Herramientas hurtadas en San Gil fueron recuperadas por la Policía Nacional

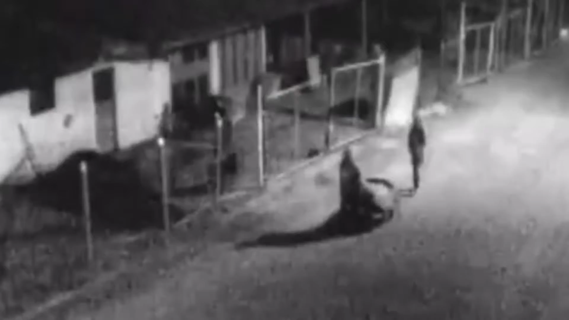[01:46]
Ingresaron al taller tres personas, dos de sexo masculino y una femenina.